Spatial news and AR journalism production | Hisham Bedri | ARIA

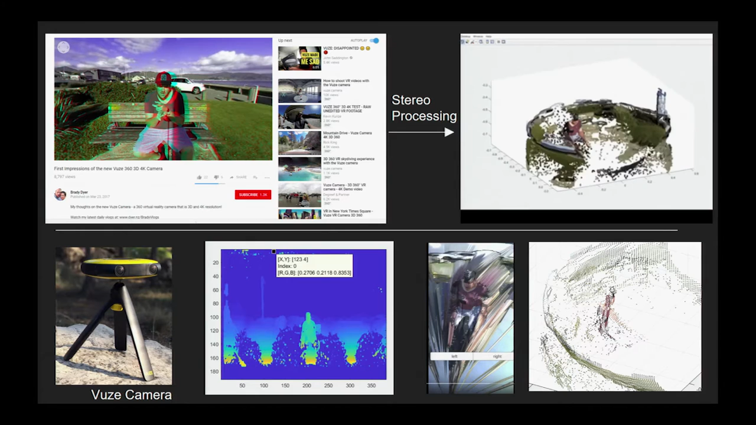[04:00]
So, what's really cool is in the future, we can definitely use things like the Views camera, which are these stereo 360 cameras, and produce 3D content that you can shrink down. On the top left, we have just a YouTube video, which was taken in stereoscopic 360. On the right, a product after processing that into 3D. So, the reason we're bringing this up is because what you could have is a cool future wherein a foreign correspondent can walk up with one of these Views cameras,